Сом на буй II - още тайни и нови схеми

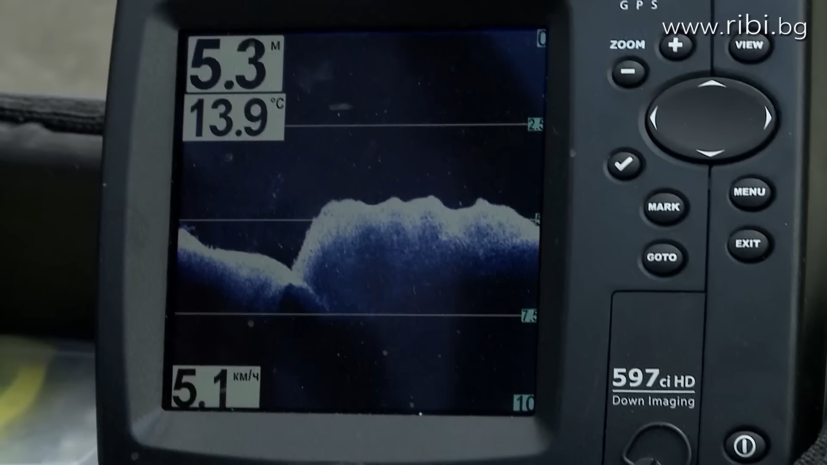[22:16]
On screen: depth 5.3 m, water 13.9°C, speed 5.1 km/h
Когато дойдохме преди 3-4 дни тук, температурата на водата беше едва 13 градуса, а сега, когато излизаме, е 19 градуса.